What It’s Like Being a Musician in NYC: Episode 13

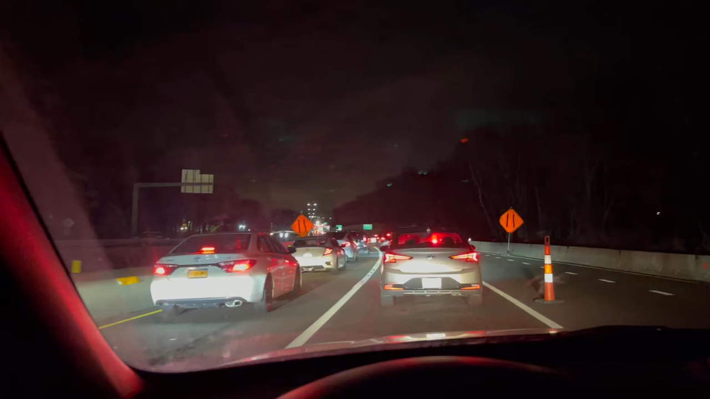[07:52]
It is almost midnight in Connecticut. Why is there a traffic jam this heavy? It's just Connecticut, chill.